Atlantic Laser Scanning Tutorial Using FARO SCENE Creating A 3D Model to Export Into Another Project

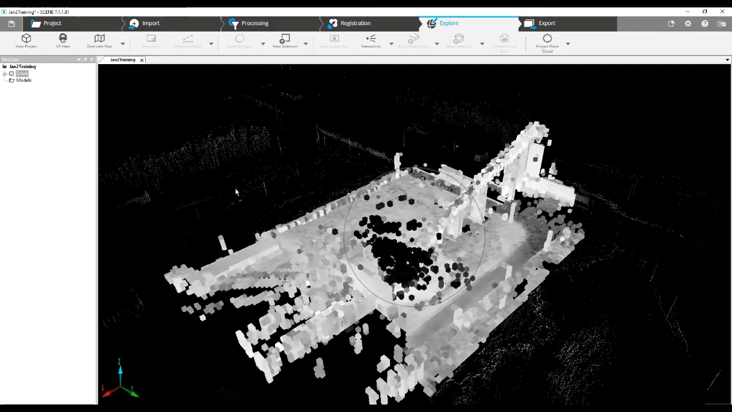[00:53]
As you can see as we're loading,
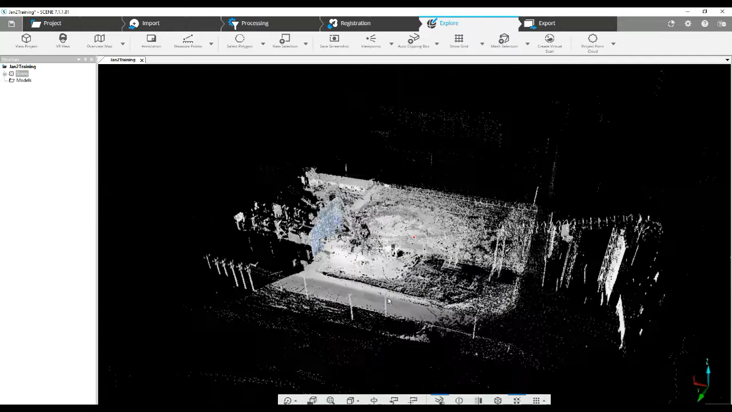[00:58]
we've got a large conveyor belt and
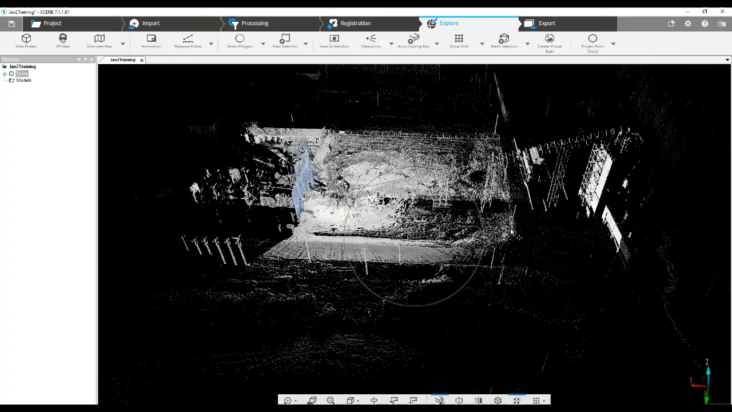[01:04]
what we're going to try to center in on here is going to be just a portion
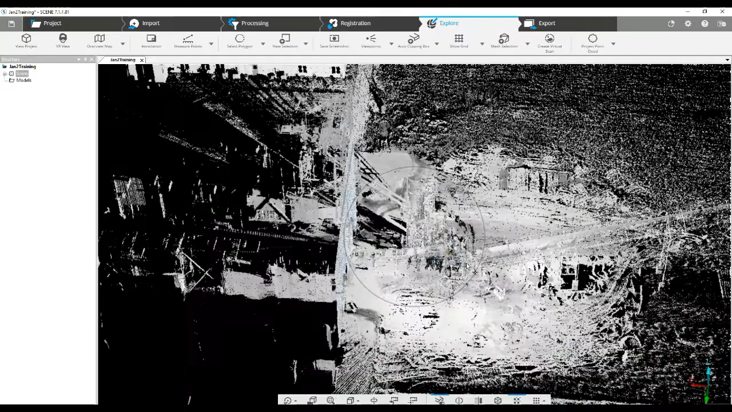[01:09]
of this conveyor and we're going to just
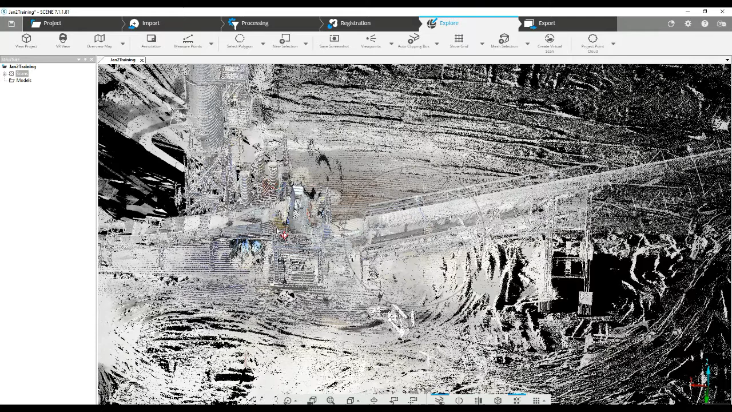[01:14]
create a model of somewhere here in the middle of it. So the easiest way to do this is going to be to go ahead and jump into the old interface
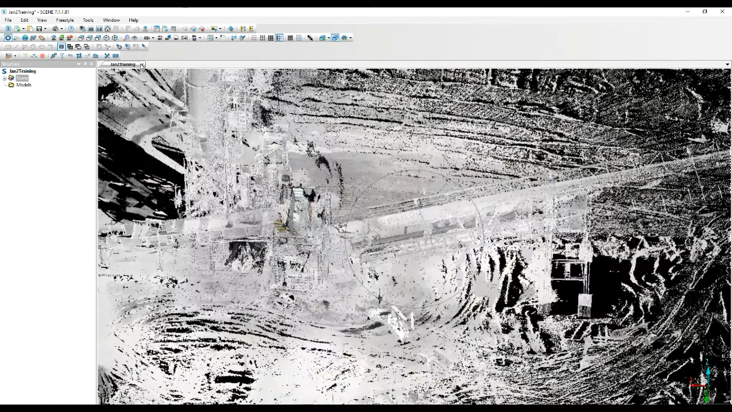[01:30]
and once again let's take a look at what we're actually going to be doing this particular model creation. If we do our project in
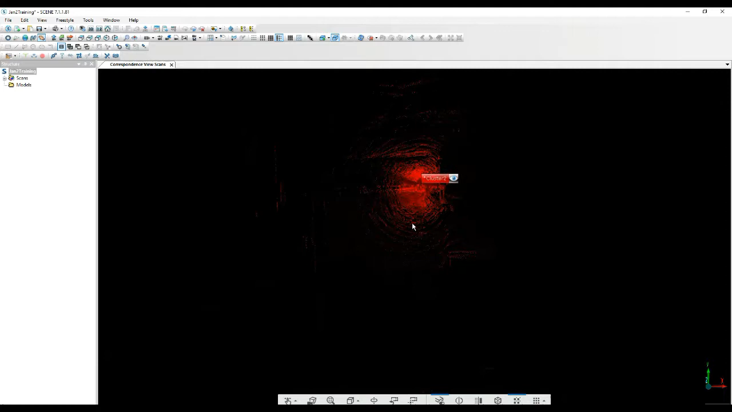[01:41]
correspondence view we need to go ahead and jump into our actual cluster to do that.
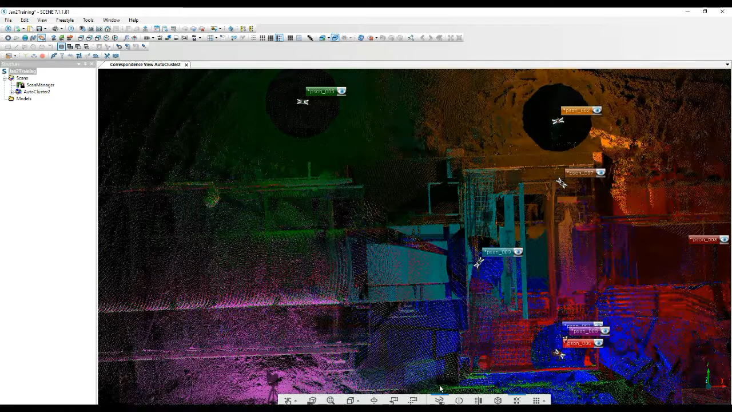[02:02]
The piece that we're going to be working with is this solid piece here
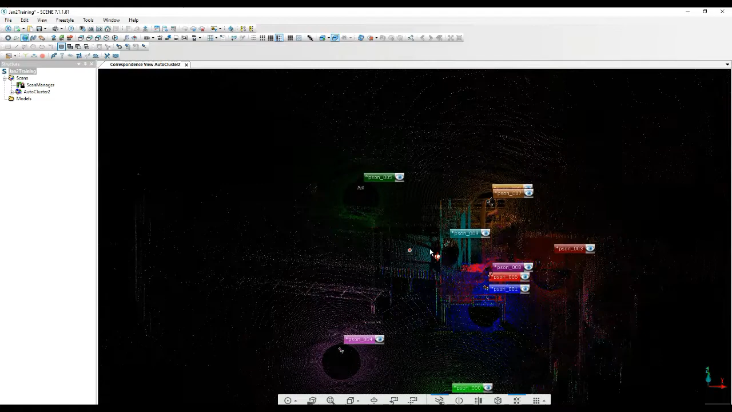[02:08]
and as you can see we've got several scans that are going to have access to it in different angles number five, number nine, number four and triple zero here. We all want to have different angles on this particular piece right here in the middle. It's important to look at it this way because we are going to have to open quick view of any scan that has a good vantage point of it. So the best thing to do is begin by writing
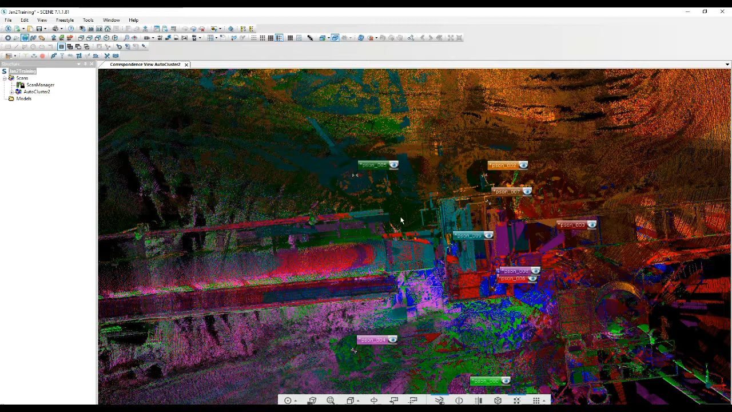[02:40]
down the number of the scan numbers that we're going to be working with. So we five, nine, four and triple zero. So by jumping in here we'll go triple zero first and here's the piece that we're looking at.
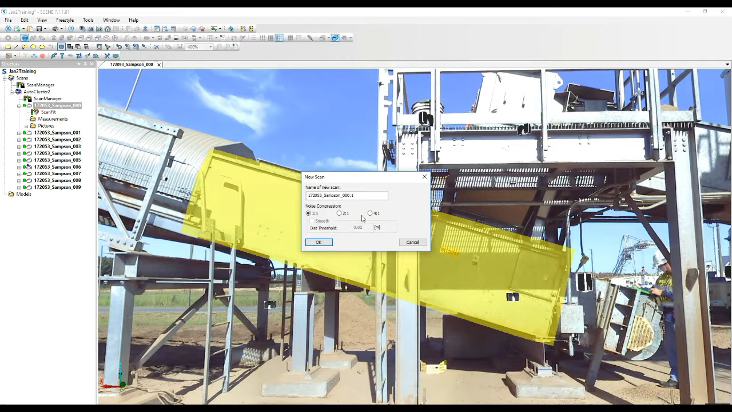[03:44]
Now if we right click on it we go into scan points we come down here to create a scan. It's going to ask us if we'd like to compress it. Because this is outside we've got quite a lot of scan points generally set out at one quarter be 44 million scan points per scan. There's probably more points on this piece than what we really need to have because it's pretty close to the scanner.